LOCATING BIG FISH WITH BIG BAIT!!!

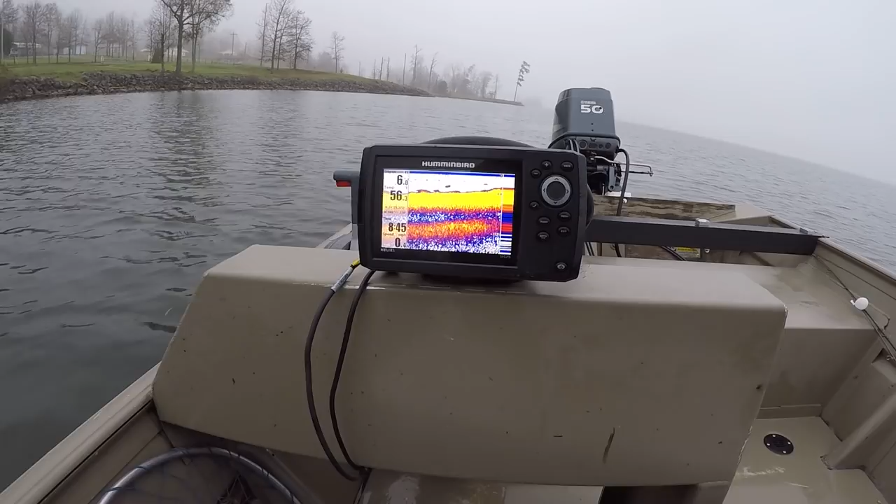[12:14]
And that's where I got that bite. Around six feet. And as you can see, there's some scattered millful on the bottom. Matter of fact, that's probably a big old carp right there.